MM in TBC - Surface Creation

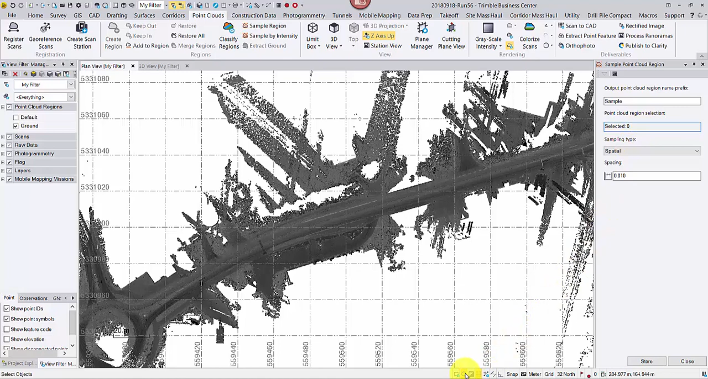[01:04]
From this pre-classified ground region, I will select a segment using Polygon Select tool. To start a polygon, press and hold the mouse left click, drag the mouse,
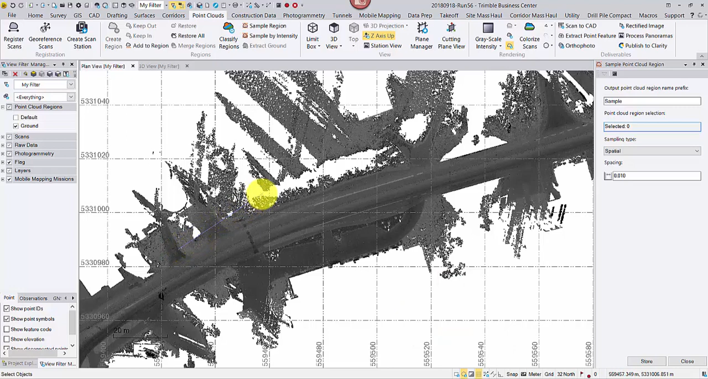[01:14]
then add more vertices with simple left clicks. When you are ready to finish, double click the left button.
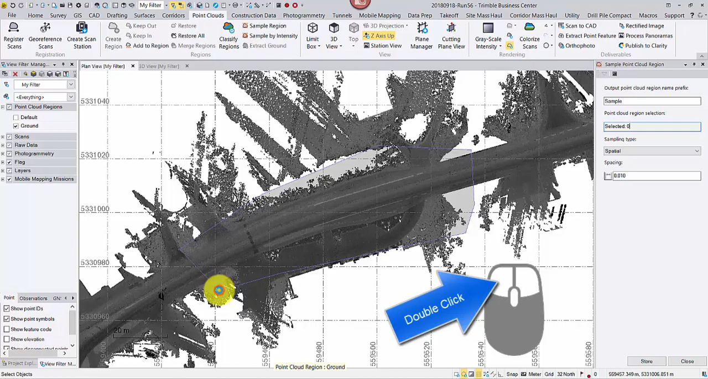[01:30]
Spatial is the commonly used sampling type. You can define the point spacing with this type. If random is selected, then you define how many points you'd like to keep in this new region. Set up the spacing as needed.
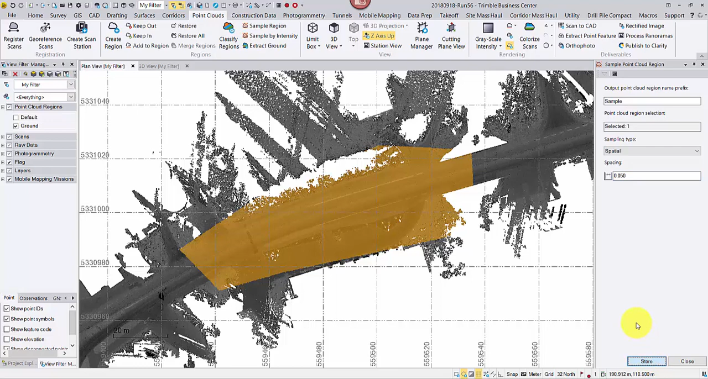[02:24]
Change it back to my desired spacing. Then click store. Now we get a downsampled region.
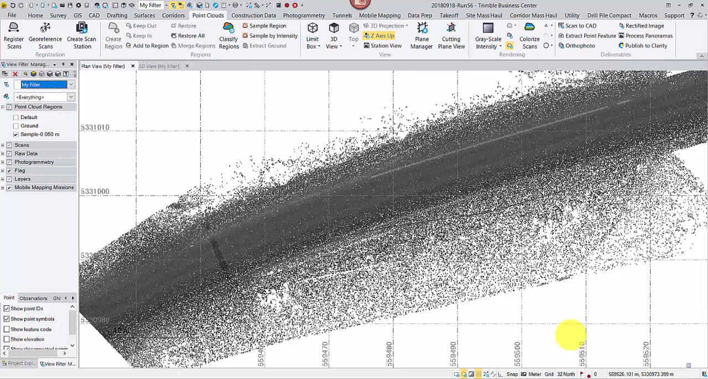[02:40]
Select this region. Select this region. Go to surfaces tab. Then create surface. Rename it. And if necessary, change the surface classification for future reference as well.
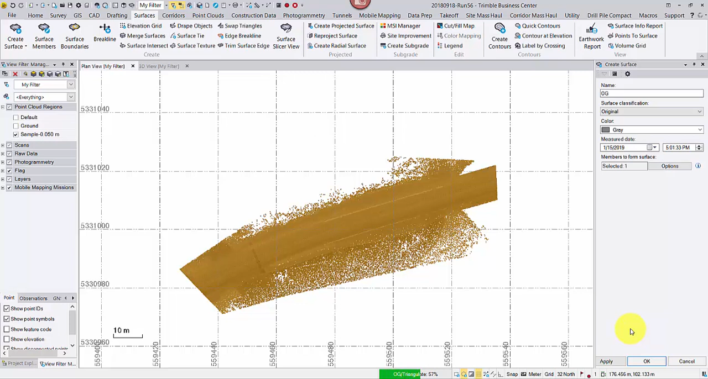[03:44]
Do not click apply then OK as that will create two identical surfaces. I choose to click OK this time.
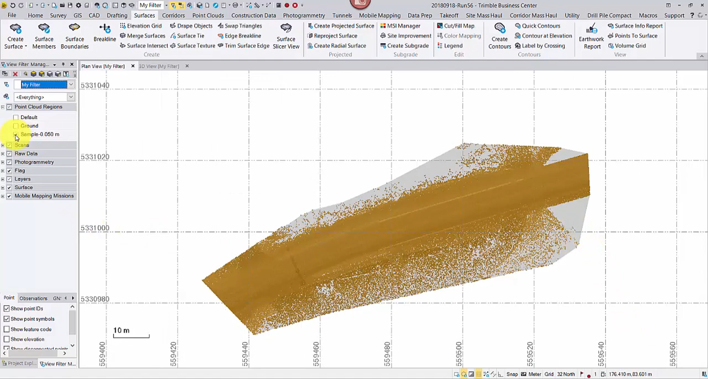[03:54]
To see the new surface, turn off the sample region.
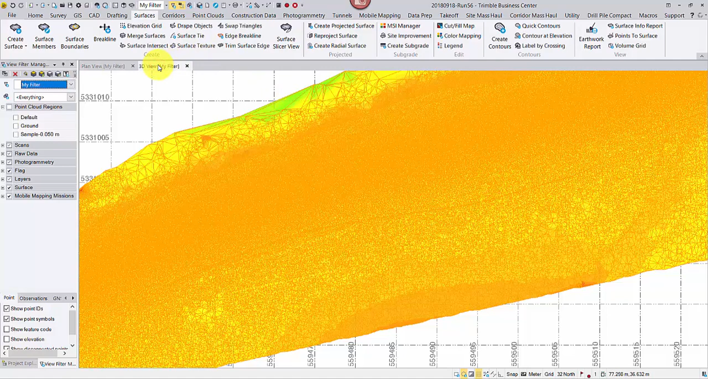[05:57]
Check the quality of the surface in 3D view as well.